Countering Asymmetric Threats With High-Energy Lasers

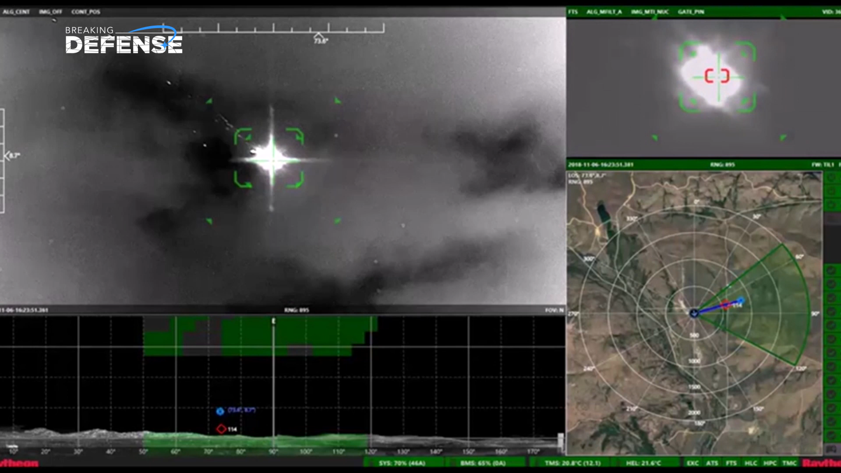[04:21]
You have an incredible radar capability, you have an incredible electro-optical infrared sensor capability that can be used to positively ID a range of threats or do a more traditional intelligence surveillance and reconnaissance mission,